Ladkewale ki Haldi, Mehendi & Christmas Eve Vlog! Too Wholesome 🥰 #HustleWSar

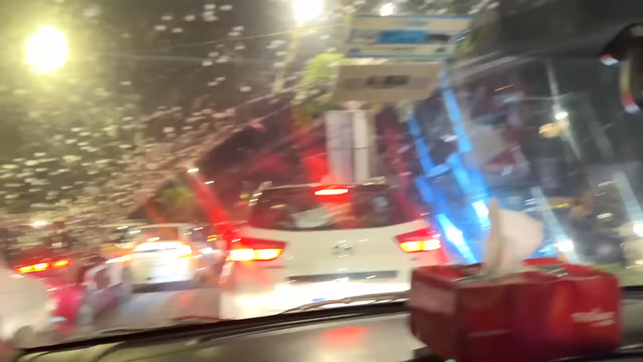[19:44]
ending. It's so traffic. Hai. Ruko, I will get down now over here.